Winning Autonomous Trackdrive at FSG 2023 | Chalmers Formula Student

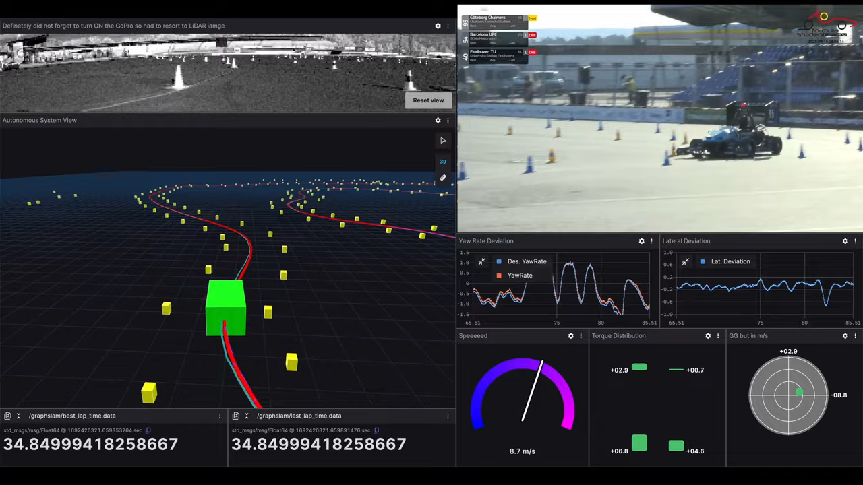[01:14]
But it does now seem to be lying in the middle of the track. Jonas, do you think that might cause any issues with the lighter system of the vehicle?
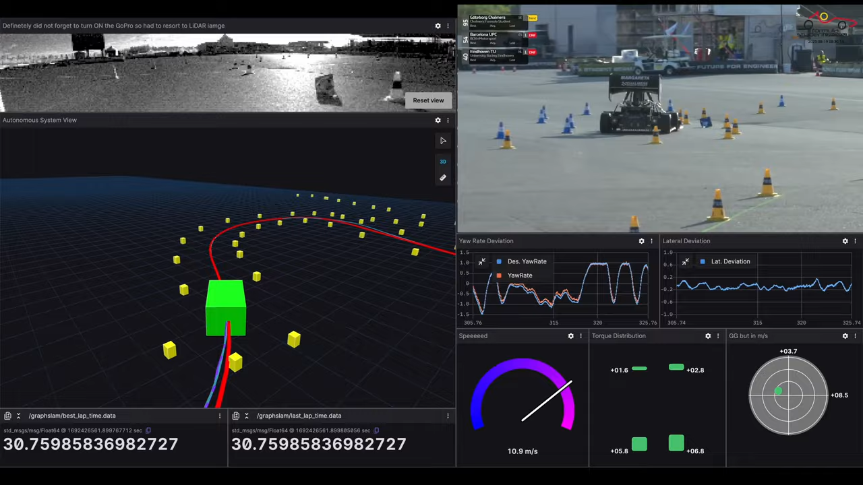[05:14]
The car seems definitely to have rearranged the track to its favor now and is just keeping on trucking.
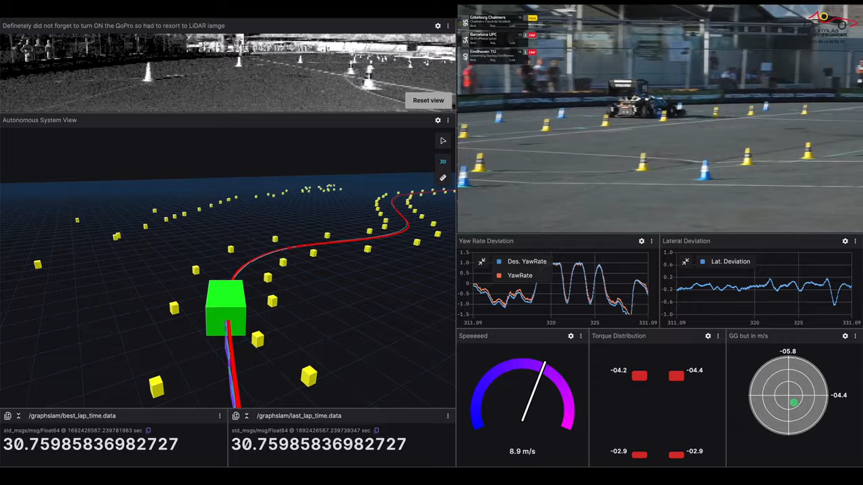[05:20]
I think this is actually already the last lap. So now we're coming up to the point where we are anxiously going to await the car stopping after the finish line by itself. It has to stop within 30 meters of the finish line.